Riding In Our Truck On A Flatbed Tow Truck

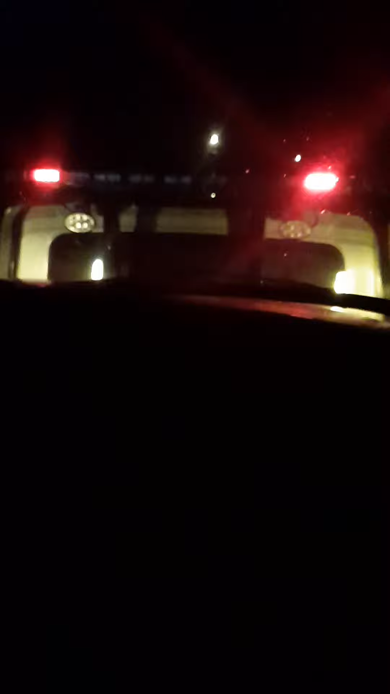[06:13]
And we're in the vehicle on the back of the tow truck. Oh, you go. Which way is he going?